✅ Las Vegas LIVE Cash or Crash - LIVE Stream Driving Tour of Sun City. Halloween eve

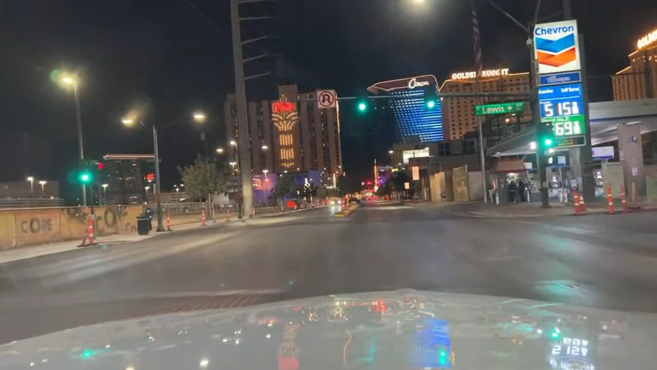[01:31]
It's Vegas time. Expressionistics, how are you doing? Sam, what's going on, Diana? Good to have you here. Trying to maneuver my way through all the traffic, pedestrians, and all the other stuff going on downtown here without causing any problems.
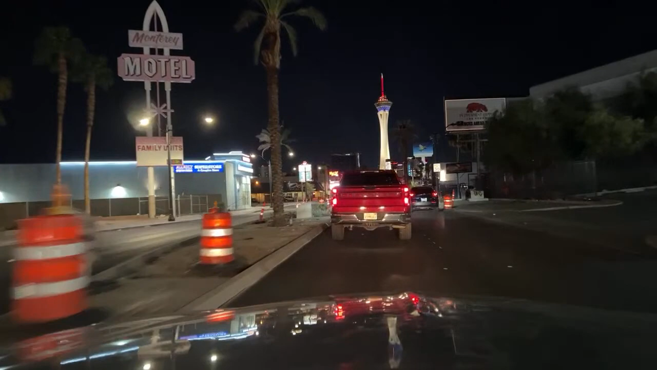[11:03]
Look at this road, kind of nice here. They should widen it though. This should be like a four laner right down here. Got a bike accident off to the right? What's up, guy? Man and his dog. Here's a single female walking by herself. All them legs right down the strip here. That seems safe. And again, I'm just assuming female, my bad. The Bungalows Hostel. Hostel Cat.
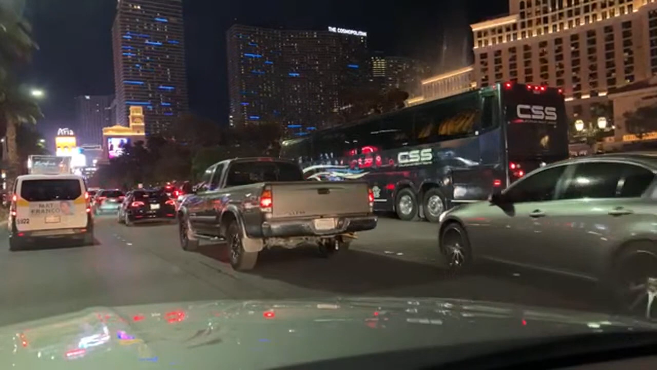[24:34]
Hey, bus, go ahead and stop in front of us. That way we can't see the water. That's a good idea. There we go. I think this is the Journey show. The Fountain of Pee. Jim, how you doing? Good to have you here. Wolfe, good to have you with us. Canadian geese are everywhere. Oh, it's the, is that Cher?
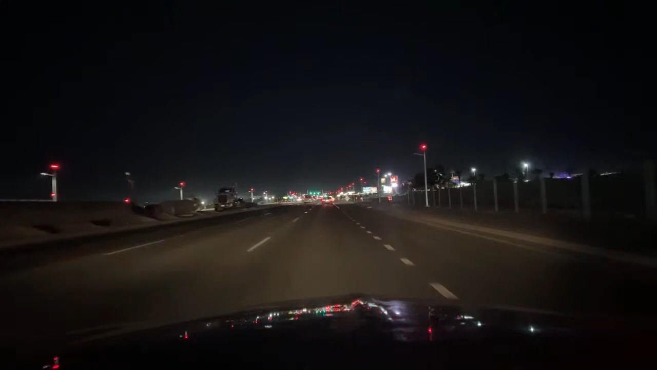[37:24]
Red lights along the way here. This is interesting. I've never seen red lights like this along a roadway before. Is that because of the airport? Possibly due to the airport. That's really cool. It's in a landing pattern here.
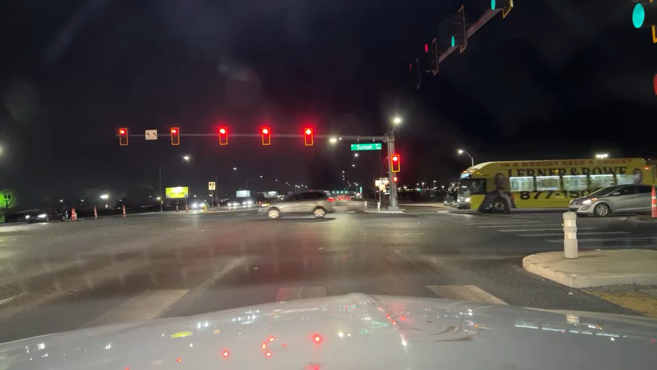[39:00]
This is the far south end of the strip, not the farthest south, but far south.
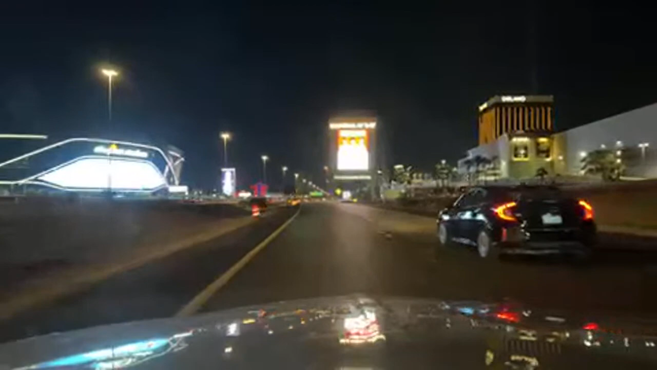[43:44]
Chicken tenders are delicious. Oh, crud. Another road just disappearing. Thank you, cone people. Is that on Flamingo? That's not Flamingo. That's on, I'm trying to think what road that's on. With the, might be Flamingo. Might be Flamingo. I think it's Flamingo.
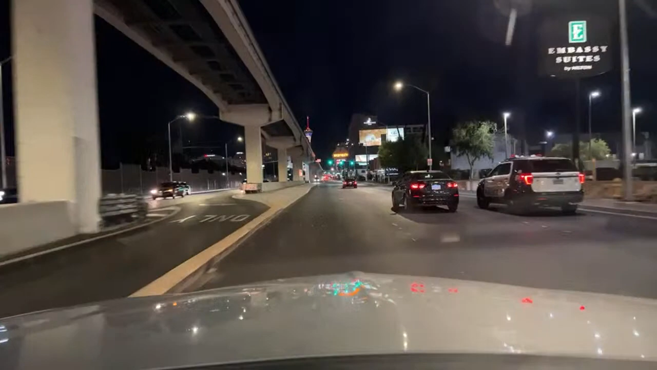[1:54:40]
We do not bash other channels. We respect what they do. Yeah, we're not calling Mum a name at all. Uh-oh, what do we got? I want to do that too. Is he turning? Is he going straight? He's going straight. Right, give me the light. Oh, I just didn't want to wait. I'm an undercover PI, allegedly. I can go. Which way is he going? He's going left now, right.
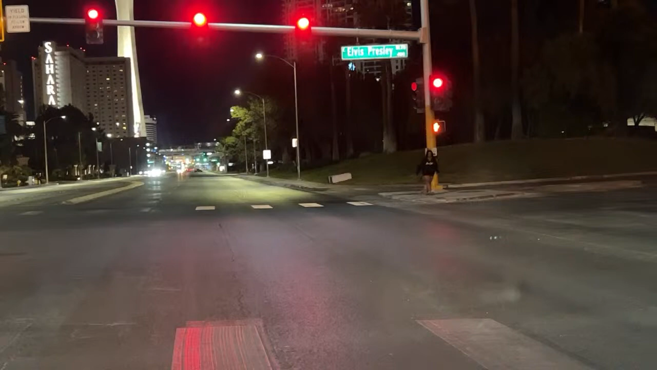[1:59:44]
You need to go pick that up, lady. She's yelling at people. She's got strength, though. You see that? There's one over here you missed.